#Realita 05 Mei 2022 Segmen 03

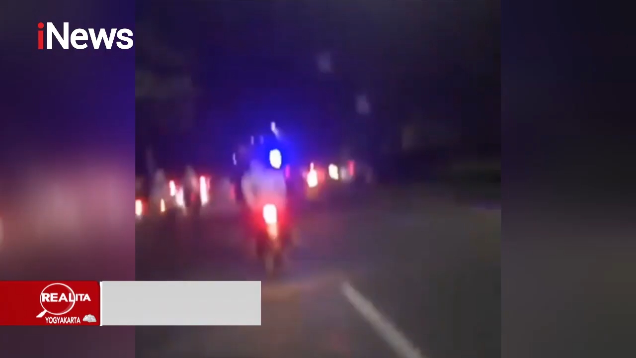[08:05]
Inilah video amatir saat polisi dan sejumlah pengendara mengejar satu mobil di jalanan yang masih ramai kendaraan. Mobil yang tancap gas ini menabrak tiga sepeda motor dan satu mobil.